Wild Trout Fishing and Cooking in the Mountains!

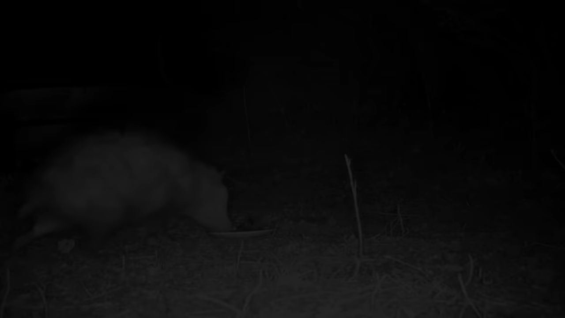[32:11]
I thought they were just ground dwellers. And then this possum came, and of course they're scavengers, so he loved it. This is a roughed up possum, though. Check out, his tail is just a stump.
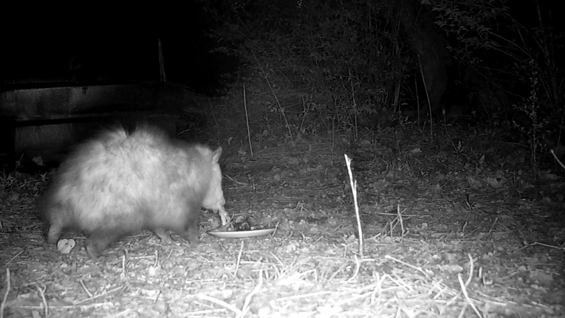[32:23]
And his leg on the other side is kind of messed up, too. In fact, I thought that stump was like a stump leg, and that's where his tail should be. When he turns here, you can see how his leg is roughed up. He's been in a fight recently. Maybe even with this possum. And this is another one that came along a little later, but he was a little late to the party, and there was nothing left for him. This is a cool experiment, though. I hope you guys enjoyed. I hope you guys enjoyed this whole video. I really enjoyed making it. If you guys want to check out more, click on the screen there. I'll see you guys in the next one.